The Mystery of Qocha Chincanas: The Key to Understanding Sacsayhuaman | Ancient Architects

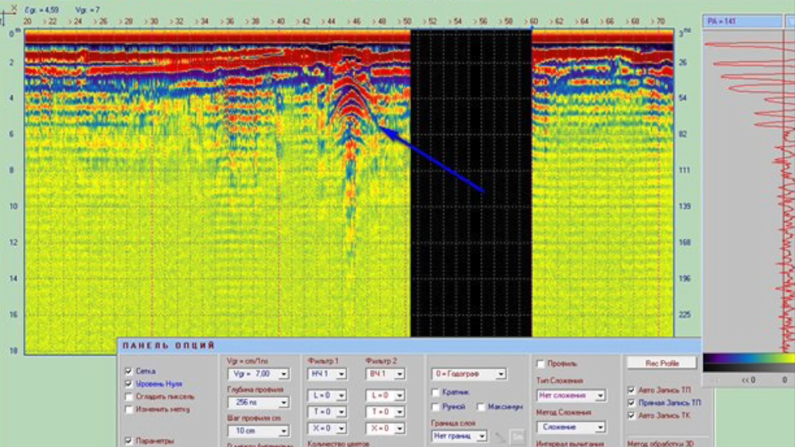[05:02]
And although I'm more of a geologist than a geophysicist, the experts said they could clearly make out an underground tomb or chamber of some kind. Near mark 1, a trench or pit of some kind was also found,
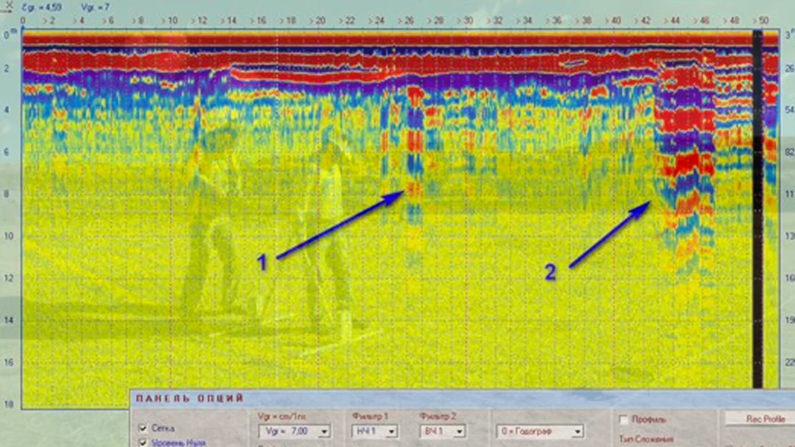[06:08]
but one can assume that features 1 and 2 did go all the way down to the bottom.